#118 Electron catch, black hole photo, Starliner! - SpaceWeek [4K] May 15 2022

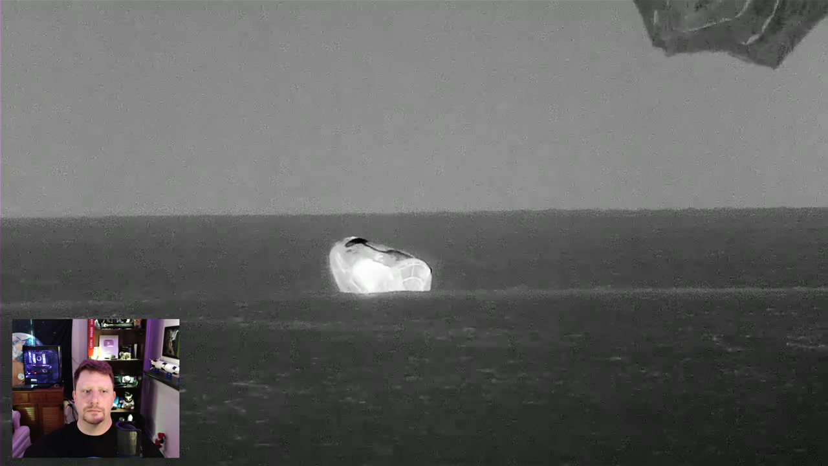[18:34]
Copy, we see the same and main attack. Crew 3 crew has splashed down in the Gulf of Mexico off the coast of Florida.